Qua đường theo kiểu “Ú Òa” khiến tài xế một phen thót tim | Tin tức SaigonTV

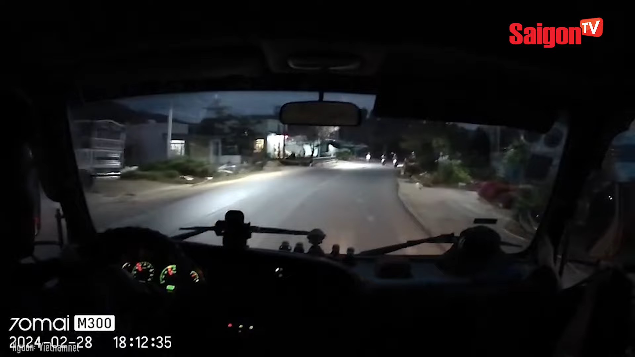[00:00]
Qua đường theo kiểu ú hòa, khiến tài xế một phen thót tim. Khi qua đường, quy tắc đầu tiên là quan sát xung quanh, thế nhưng nhiều người lại bình thẳng mang qua đầy nguy hiểm.
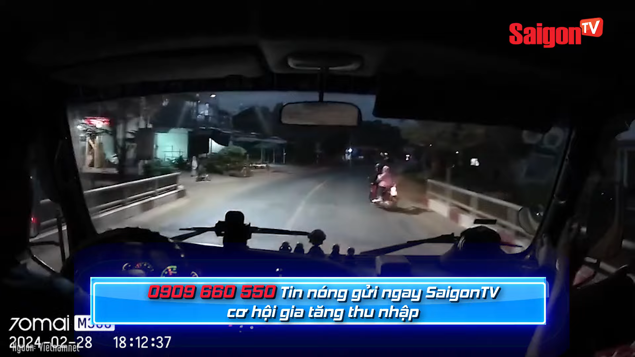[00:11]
Mới đây, một đoạn clip do tài xế đi đường ghi lại cho thấy, tại đoạn đường trời tối tầm nhìn hạn chế. Từ bên đường, một người phụ nữ điều khiển xe máy chở theo trẻ nhỏ qua đường hết sức bất cẩn. Khi không quan sát phía sau, đúng lúc một xe tải đang chạy tới.